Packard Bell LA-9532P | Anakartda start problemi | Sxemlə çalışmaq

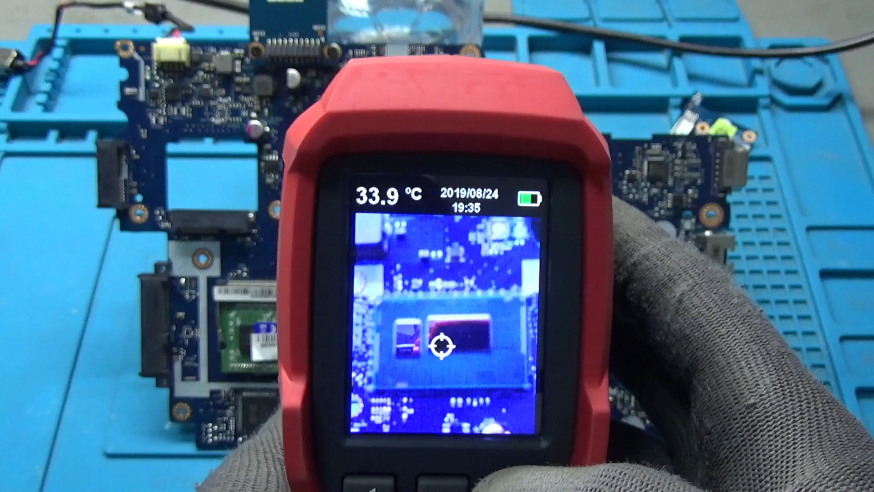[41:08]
On screen: spot 33.9°C
Bunu tam istilik görüntü vermirəm ki, burada bir az görüntü də netlik olsun.
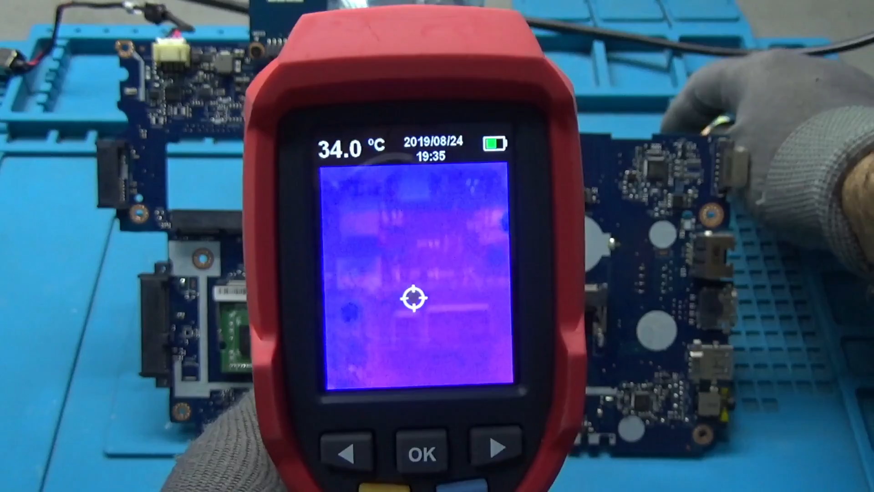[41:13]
On screen: spot 34.0°C
İstat verirəm.
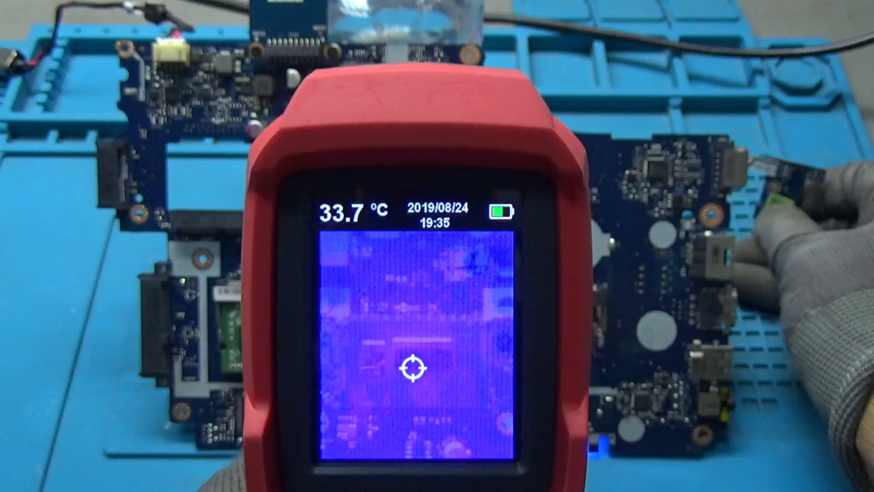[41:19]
On screen: spot 33.7°C
Və gördünüz, şimdi mikroprosesorumuzun artıq,
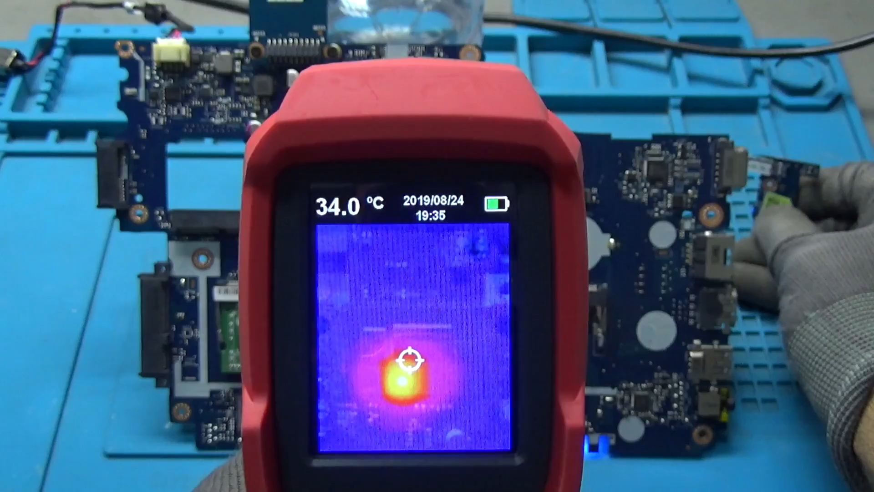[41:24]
On screen: spot 34.0°C
dediyim kimi, bir kristalında artıq yüksək istilik olur. Avtomatik olaraq istilik qalxır. Dəbii ki, haşen bölcəsində də istilik yoxdur. Amma kristalımızın bu bölcəsində gördünüz ki, mən artıq istilik 37, 38, 37.7. Bu arada bir şey də qeyd edim. Ümumiyyətlə, bu istilik bir müxtələ, yəni anakart start alır,